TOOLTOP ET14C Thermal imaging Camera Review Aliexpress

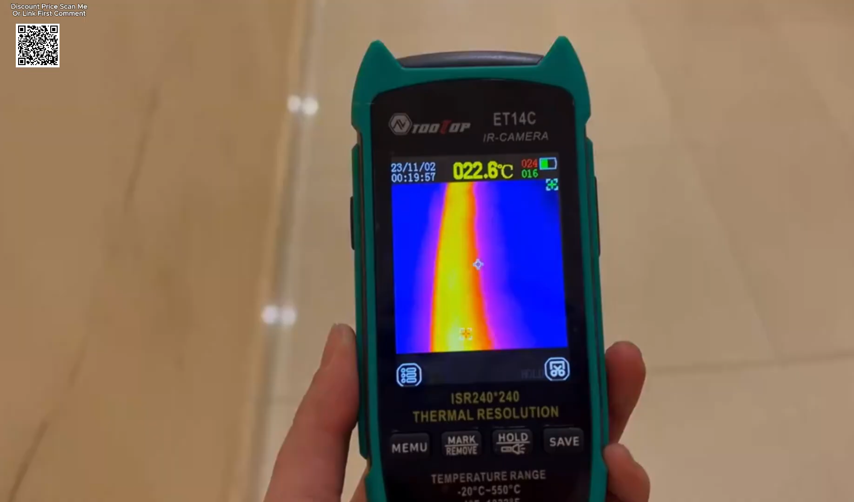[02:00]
On screen: spot 22.6°C
Multiple color palettes, including iron red and rainbow, help visualize temperature gradients effectively.